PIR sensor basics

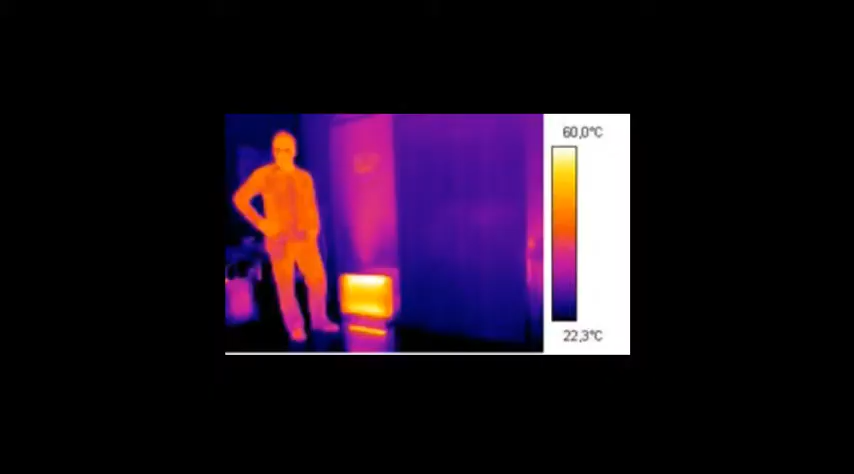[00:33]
On screen: scale top 60.0°C, scale bottom 22.3°C
objects emit heat energy in the form of radiation
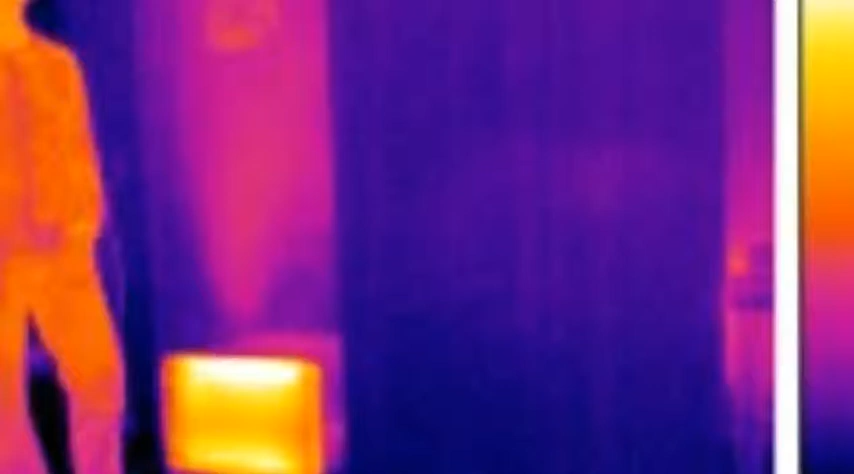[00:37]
for a human it is radiated as infrared this radiation is not visible by naked eye